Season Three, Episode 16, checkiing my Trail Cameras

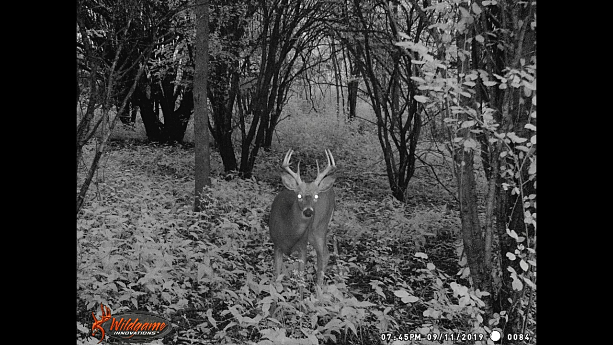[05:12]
but there's a really nice looking nine point there he's not a monster